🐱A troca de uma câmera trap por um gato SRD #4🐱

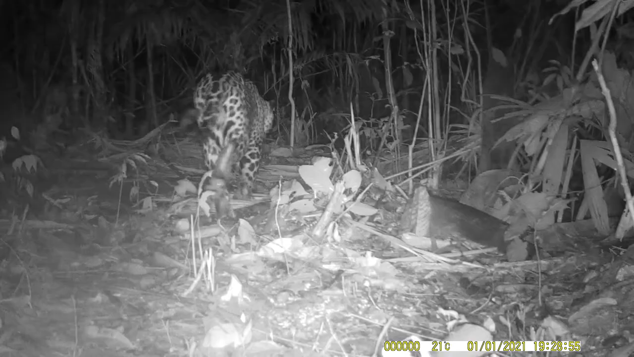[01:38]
Tinha a cutia, uma onça pintada e alguns gambás também foram registrados. E que, infelizmente, a gente acabou perdendo essa câmera.